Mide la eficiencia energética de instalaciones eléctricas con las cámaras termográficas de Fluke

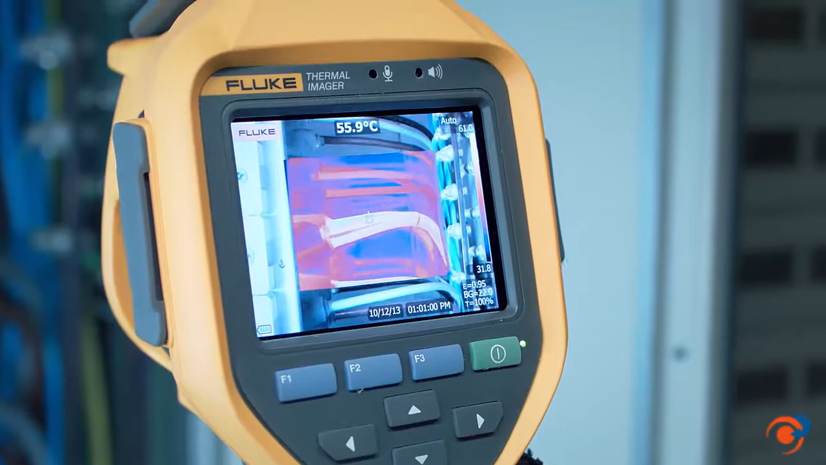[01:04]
On screen: spot 55.9°C
infrarrojos para determinar con total claridad qué cable hay que sustituir.